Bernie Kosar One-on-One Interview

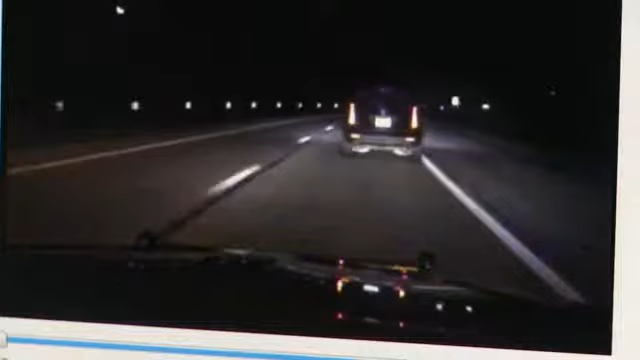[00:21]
Those charges were dismissed and he pled no contest Monday to the reckless operation charge. It's a nightmare. I mean, explaining this to your children who heard some of the missed